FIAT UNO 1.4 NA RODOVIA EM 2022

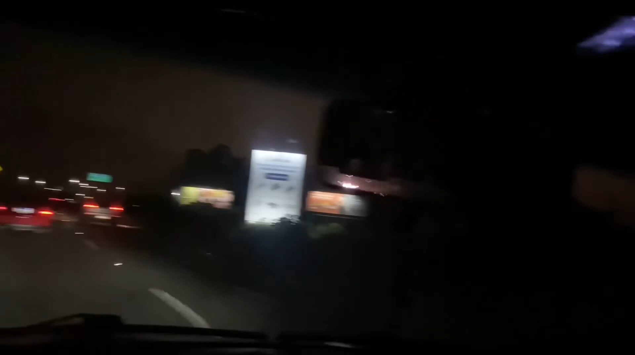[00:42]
Que perigo, mano. Que perigo, na moral. E tem uma Tracker Turbo acelerando tudo. Ah, ela foi embora, ó. Acho que ela vai sentir o aeroporto. Seguinte, abençoado. Estou abastecido no etanol agora. Deixa eu me posicionar na esquerda aqui, mano. Aqui é um trechinho de mais ou menos aí uns 11 quilômetros, né? De outro navio que eu vou pegar.